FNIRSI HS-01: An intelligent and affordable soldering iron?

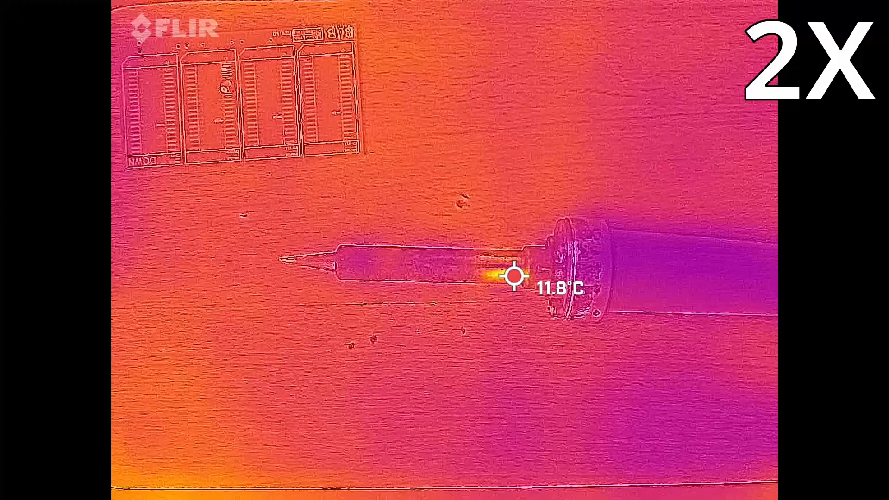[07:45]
On screen: spot 11.8°C
We can see that the Vela heats up at the connection between the solder tip and the handle.
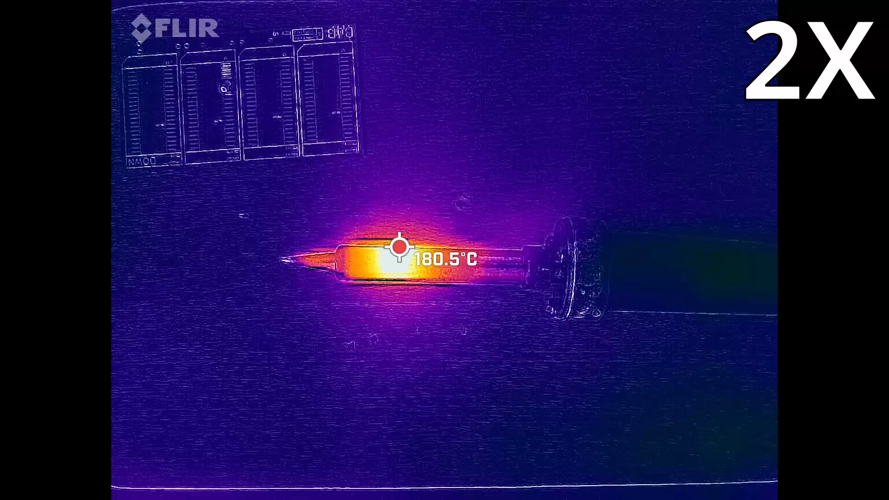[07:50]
On screen: spot 180.5°C
The tips of the Vela are quite short and look like this.
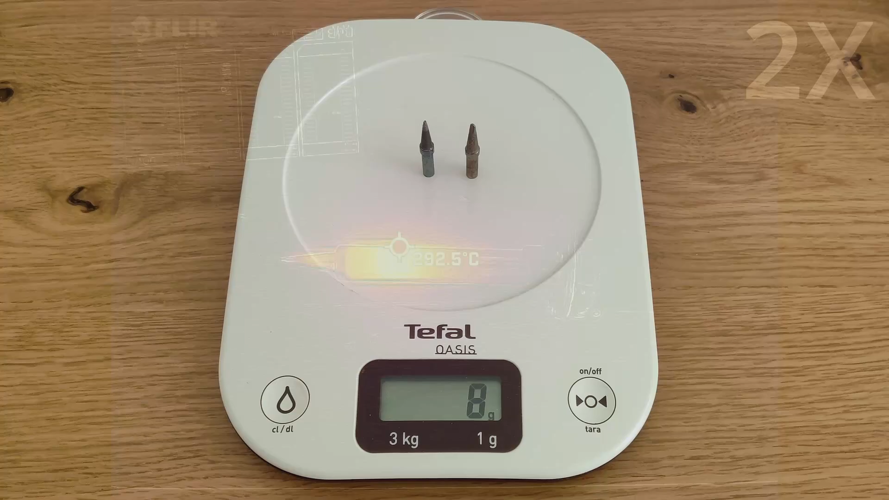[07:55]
After some time the Vela reaches the set temperature, but it doesn't stop heating. We go far beyond the set temperature and at 400C my thermal camera no longer captures the actual temperature.
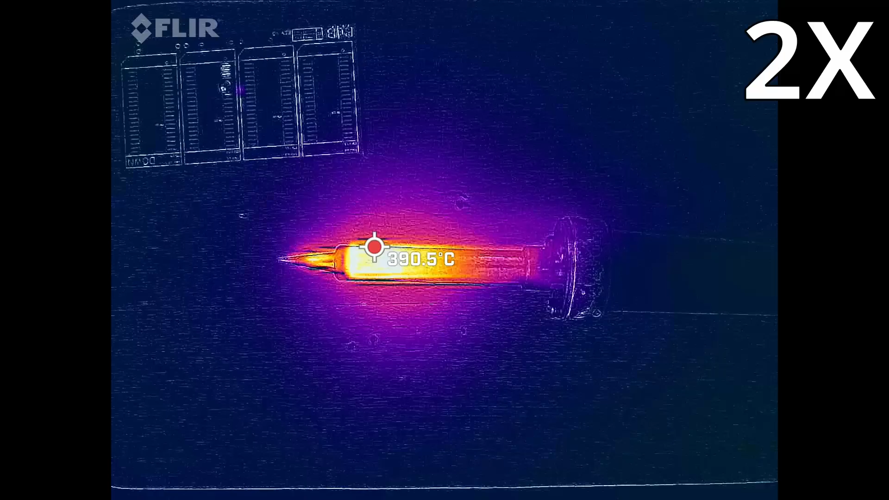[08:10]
After a while the temperature comes down and settles around the temperature set on the dial.
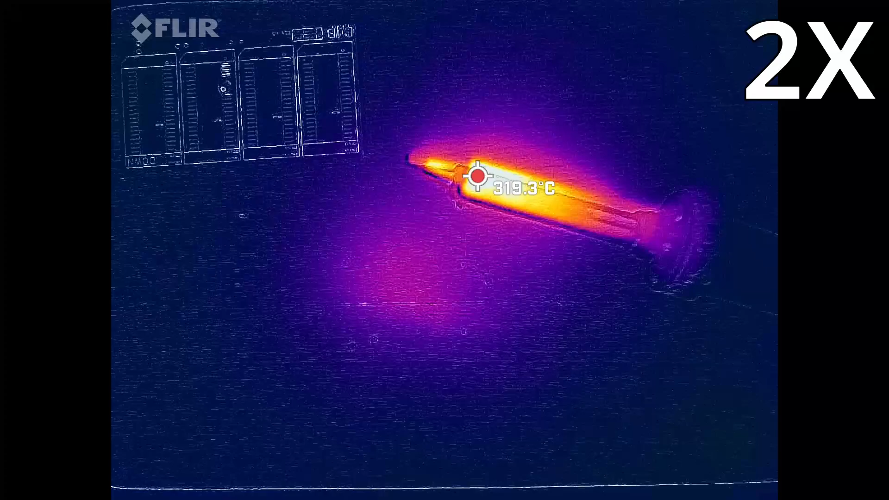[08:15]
On screen: spot 319.3°C
I certainly did not expect this.
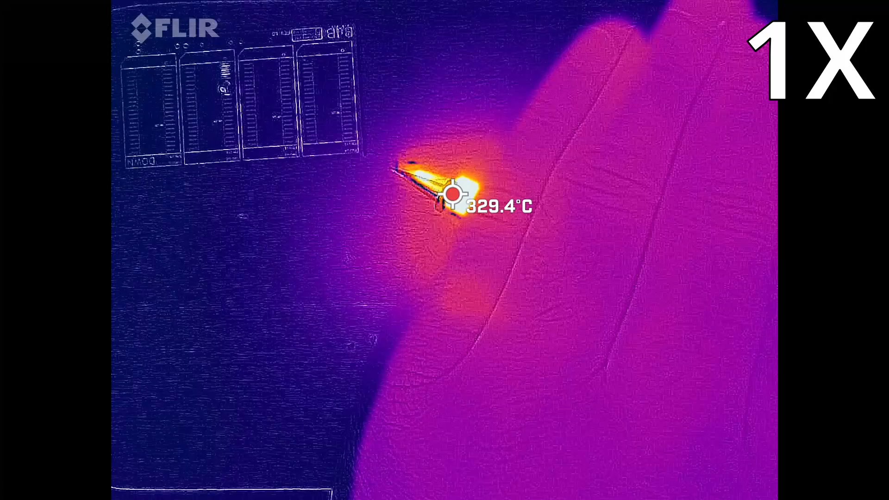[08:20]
On screen: spot 329.4°C
When covering the hotspot and only exposing the tip to the thermal camera, we can see that the temperature is almost spot on. The Vela hovers between 300 and 320C.
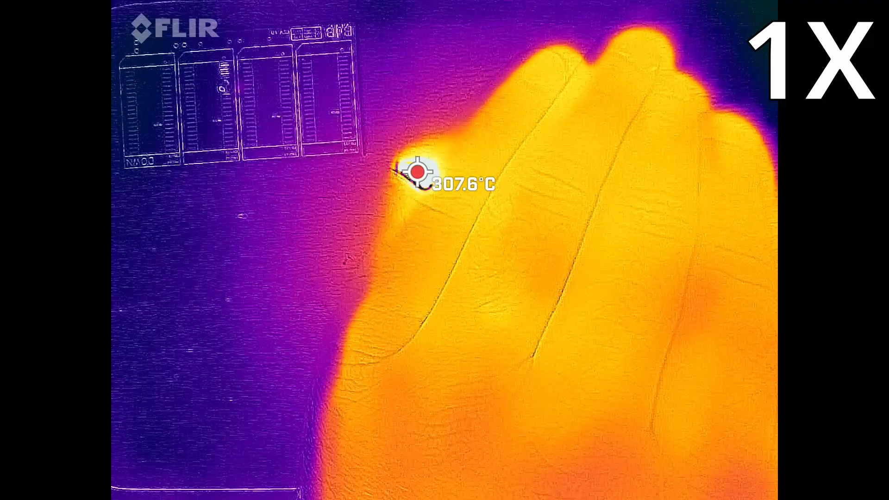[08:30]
Now let's see how the HS01 does in the same test. The operating voltage of the iron is set to 15V and 320C similarly to the Vela before.
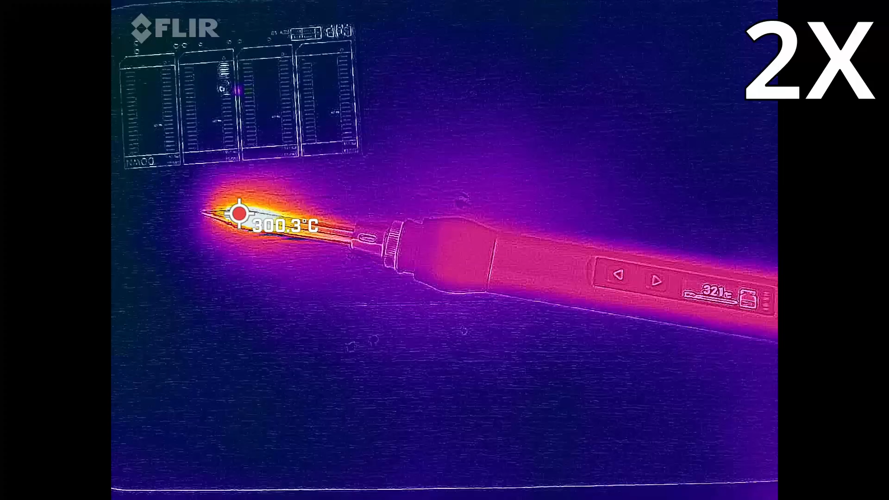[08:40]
On screen: spot 300.3°C
Wow, that heats up quite fast. After 15 seconds we reach a temperature of 300C.
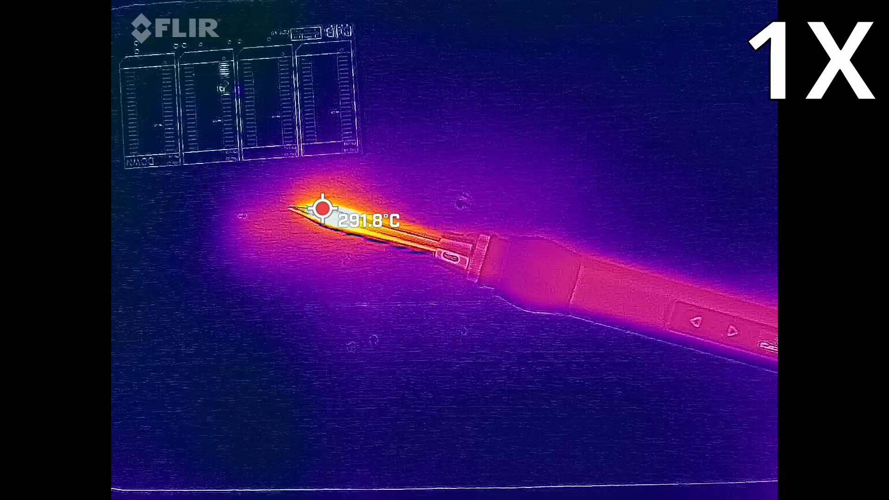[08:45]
On screen: spot 291.8°C
Then the iron hovers around this temperature.
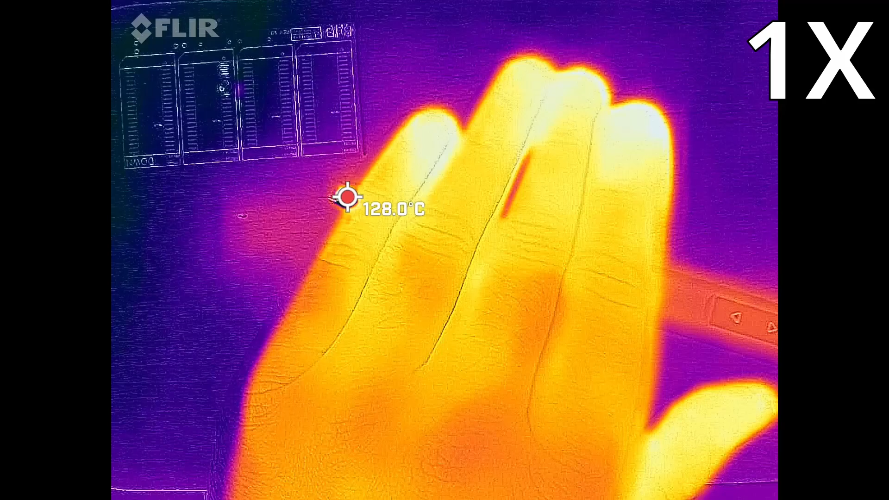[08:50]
On screen: spot 128.0°C
The tip reaches close to the set temperature displayed on the LCD screen. I would say from an accuracy point of view the Vela and the HS01 perform about the same, but the HS01 heats up faster compared to the Vela soldering station.
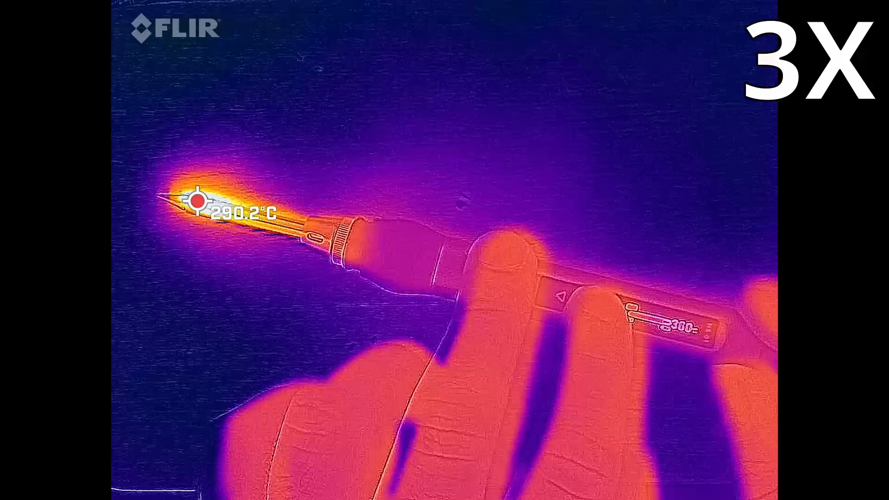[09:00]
On screen: spot 290.2°C
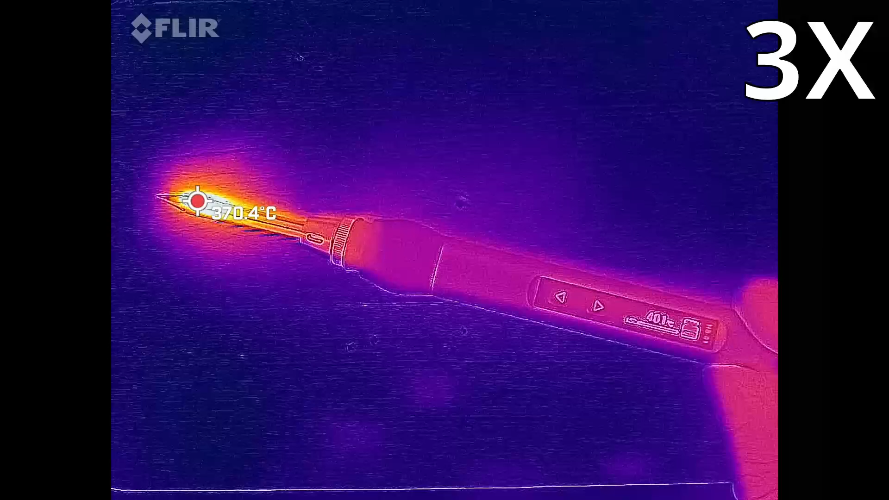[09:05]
Let's see if we can reach 400C with the HS01 as well.
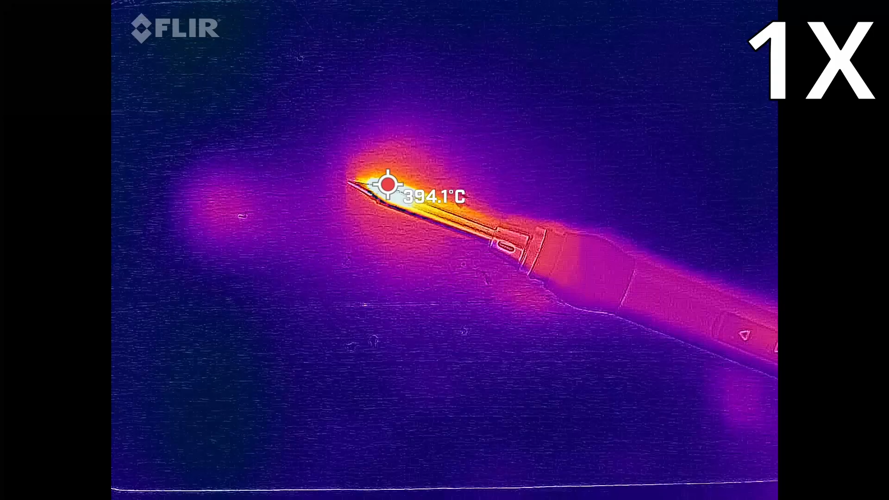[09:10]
And yes, it actually does hit 400 degrees. Not without asking like the Vela did, but that is really cool.